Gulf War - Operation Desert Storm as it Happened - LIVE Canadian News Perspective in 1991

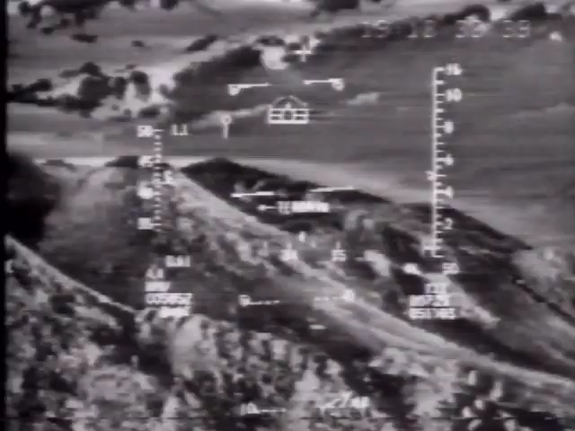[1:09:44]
night into day the result is plain to see pilots can fly extremely close to the ground
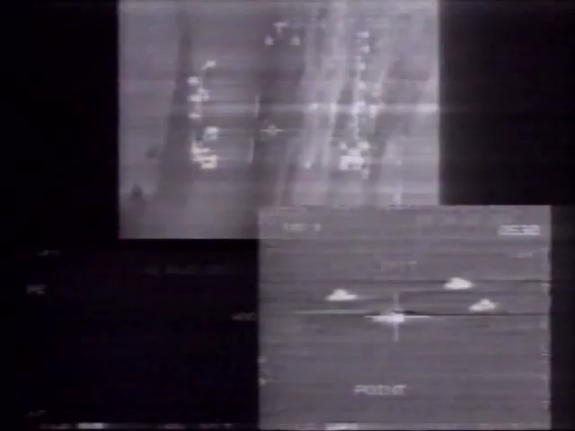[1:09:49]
without crashing then find and destroy enemy targets with startling accuracy
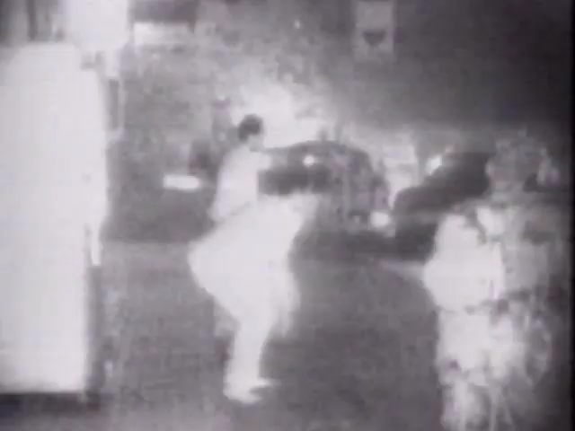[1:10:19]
flying helicopters attacked military facilities and transported special operations forces u.s helicopters
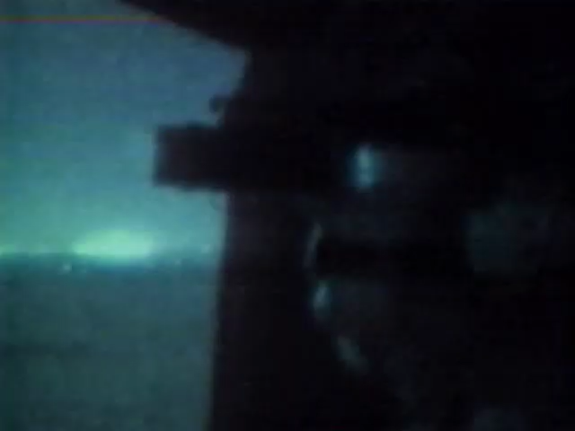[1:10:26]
can fly at night when pilots wear special night vision
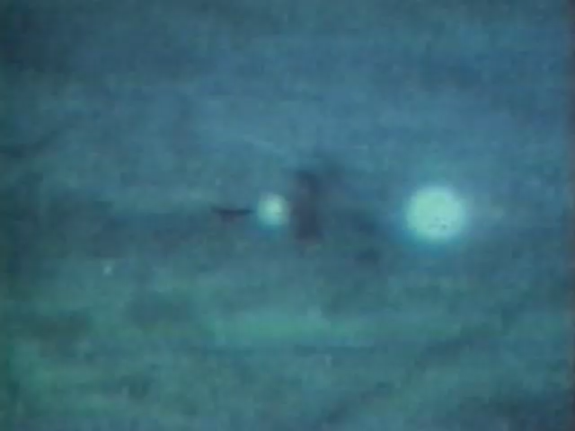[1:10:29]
goggles which take existing light such
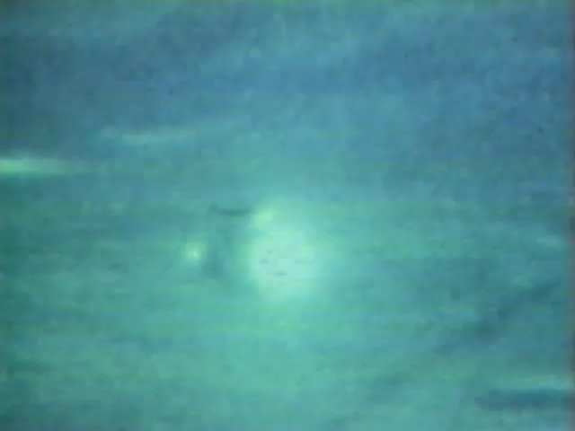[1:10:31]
as from the moon or stars and amplify